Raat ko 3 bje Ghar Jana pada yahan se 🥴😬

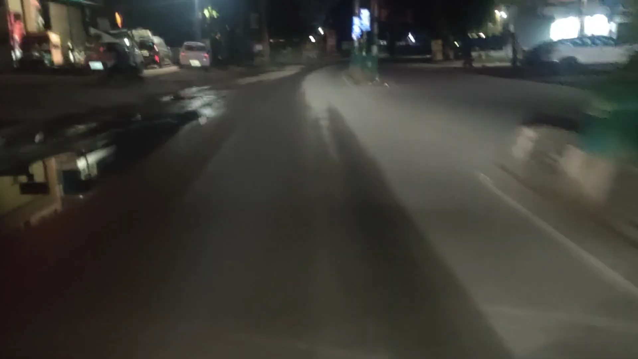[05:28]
2:30 बजे घर जा रहा हूँ और इतनी सुनसान रोड देख रहे हो आप, वो भी एक्टिवा पे हूँ मैं अपनी,